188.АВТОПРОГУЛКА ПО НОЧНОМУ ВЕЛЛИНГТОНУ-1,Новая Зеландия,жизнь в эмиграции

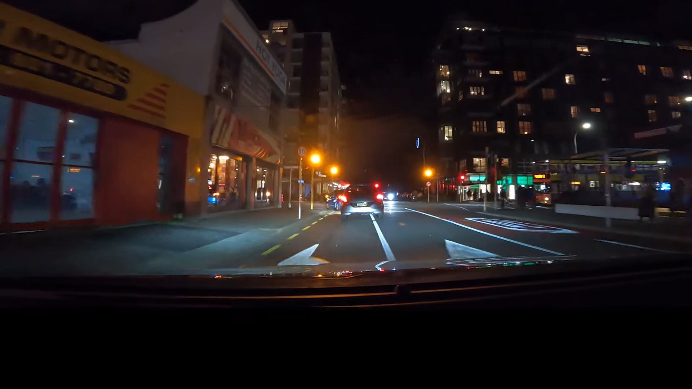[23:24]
Как-то везде полно народа. Значит, это мы находимся на пересечении чего-чем? Следующая улица. Это уже следующая улица. Тори.
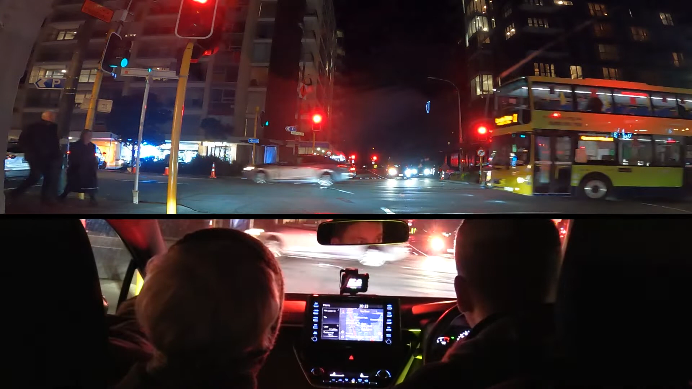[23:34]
А, это Тори-стрит. Значит, вот эта улица пока-то вон двухэтажный автобус проехал. Интересно. Вот это я удачный, что я его заснял. Мы едем, мы сворачиваем с Тори-стрит на Уэйкфилд-стрит. Такая улочка. Да. И до воды здесь 50 метров, 56 метров. Да, вот прямо там, где желтые фонари, сейчас только что на красные переключились, там буквально вода, там набережная. Вот офрант. На поворот делается. Но, да, к сожалению, вот в темноте не видать сейчас. Но зато в темноте видны другие интересные всякие вещи.
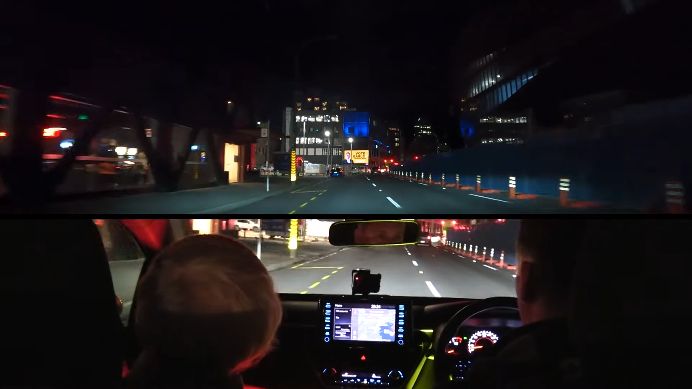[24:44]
Здесь находятся всевозможные офисные здания, билдинги. Значит, вот парковка, пожалуйста, что? Элли Бёрд. Если раньше всех приехал, 20 долларов за день платишь. Насколько я понимаю. Или за час. Надеюсь, что не за час. Но куда сейчас нам с тобой лучше поехать? Где можно будет проехаться через... налево, чтобы вернуться на Кортни Плейс? Вот по этой улице мы можем... Видишь, машины туда едут. Давай за ними поедем. Налево. Я сейчас вот прямо... Мы имеем возможность повернуть или нет? Я смотрю, там стоит автобус.
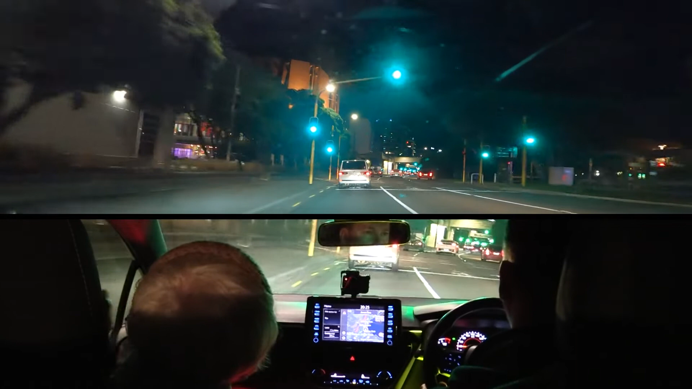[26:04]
Нет, это концертный зал. Это концертный зал какой-то, хорошо. Да, вот большой, красивый концертный зал. Майк полосок. Вот стоит такой ряд завитушек, таких новозеландских, интересно. Да, а вот библиотека будет направо тут. Вот с интересной инсталляцией, мост такой сверху. Вот. Давай попробуем, я не знаю, где у нас, Кортни, этот самый? Нет, поехали подальше, еще проедем. Мы сейчас можем доехать до вокзала, развернуться там где-то и покажем парламент, и посмотрим, есть освещение у кафедрального собора или нет.
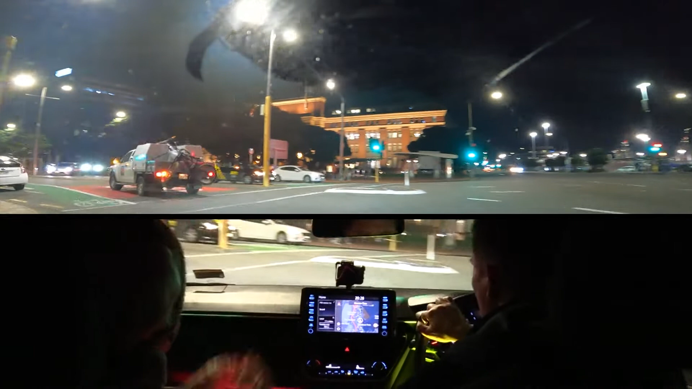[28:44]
Это у нас идет справа, вокзал. Здание вокзала. Да, мы сейчас повернули это здание вокзала, было, да? Перед нами прямо вот парламент с развивающимся флагом новозеландским. Вот это парламент. Здание парламента, смотри, оно не освещено оказывается вечером. Удивительно, почему должно быть освещено, да? Здание парламента. Что оно должно чем-то выделяться. Очень странно. А собор, ты имеешь в виду, который что-то дальше ставит? А он где-то рядом, вот нужно за него проехать, за парламент, и мы где-то, вот он по этой улице и будет.
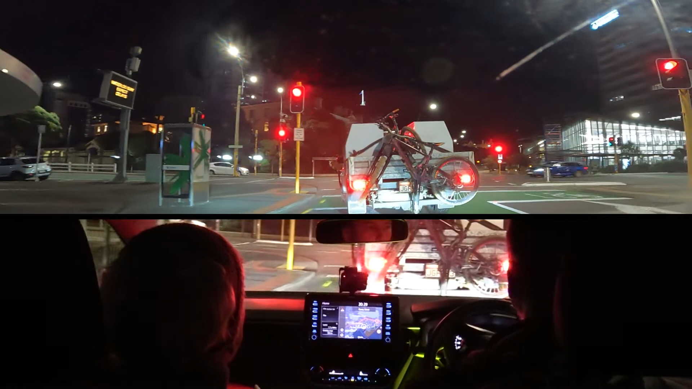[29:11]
Это уже район Тондон называется. А вот с правой стороны это вот здание вокзала. Угу, угу. Здание вокзала. Так мы сейчас прямо едем или поворачиваем?
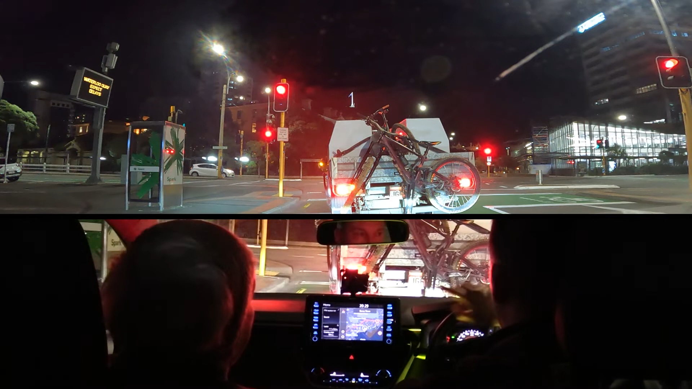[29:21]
Прямо поедем. Прямо поедем. Где-то, может быть, увидим это здание кафедрального собора. Подожди, там, по-моему, написано на entry, что-то странное написано. Стрелка указывает прямо, а написано, по-моему, на entry. Вот знак, я не понимаю, может, это для автобусов только вот это вот. Ну, давай посмотрим, машины заворачивают туда или нет. Нет, вот не видно. Это заворачивает на... Кафедральный собор за парламентом. Потому что здесь в Велингтоне есть такая особенность, что...
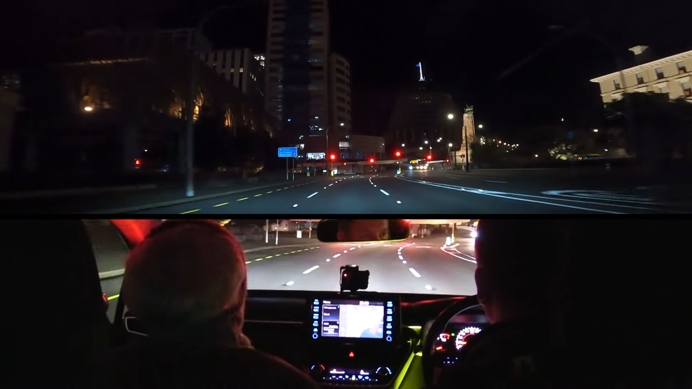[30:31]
Мы сейчас влево, вправо повернуть или прямо ехать? Ну, вот прямо. Вот прямо поедем. Там, по-моему, Тирос. Там выход на Тирос дальше. Мы сделаем круг вокруг и... Ну, круг как бы на соседнюю улицу.
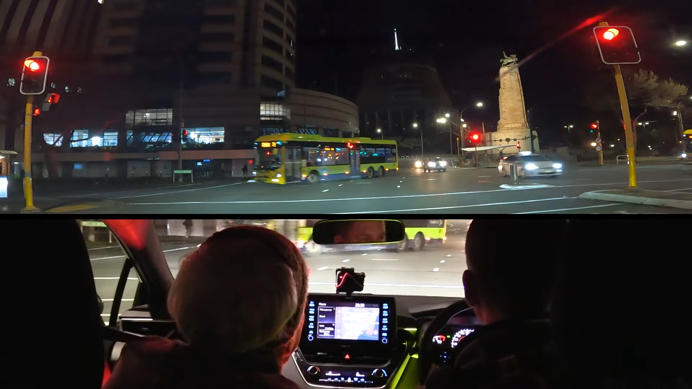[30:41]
Попробуем кафедральный собор этот поискать. Очень странно, что парламент темен, не освещен. Я прямо удивилась, Дима, я прямо удивилась. Вообще темное здание. Вот он прямо перед нами сейчас. Я не знаю, видно его там на записи. Нет? И это здание еще интересно тем, что... Флагшток освещен. Это единственное здание в мире, где была новейшая технология применена на фундаменте.
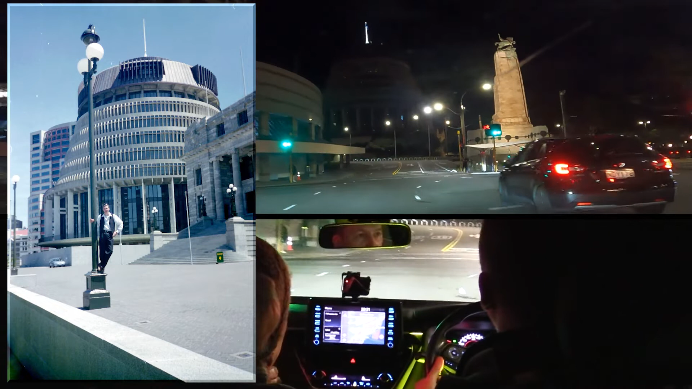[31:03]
Оно стоит на резиновой подушке, это здание. На резиновой подушке. Это на случай землетрясения.
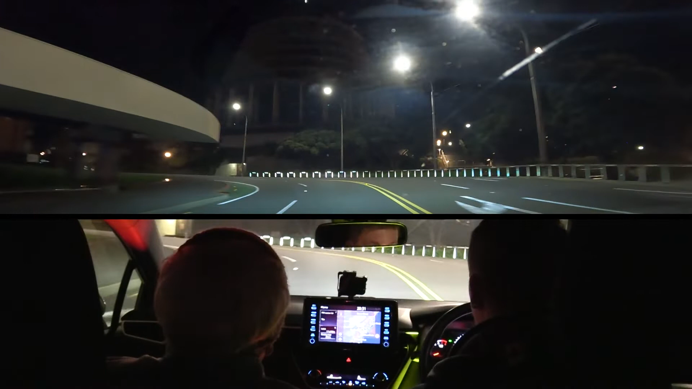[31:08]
Да, во время землетрясения оно просто там вибрирует как-то. Оно покачается и останавливается. Но ничего с ним не происходит. Вот. Это вот затирас налево. И где-то мы сейчас круг дадим и попробуем по той улице проехать. Может получится, может нет. Дима, простые дома освещены, а парламент... Да, офисное здание освещено. Поэтому мы сейчас слишком большой круг с тобой будем давать. Ну давай, все равно, это интересно. Это вот первая улица, прилегающая к парламенту.